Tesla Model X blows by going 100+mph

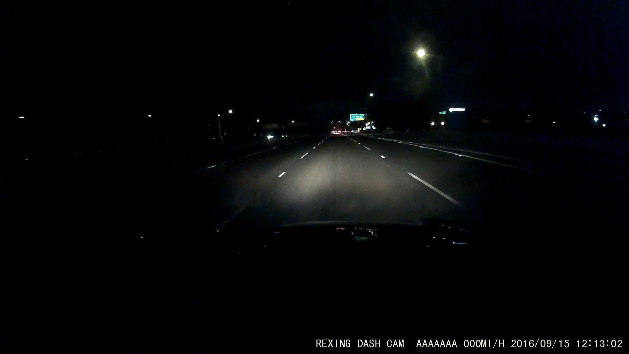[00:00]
sky. Look how fast this car is going. Oh, man. Is that a Tesla? I don't think so. I think it was the Tesla CV. Wow. I don't know. I couldn't really tell. Here, let's catch up with them.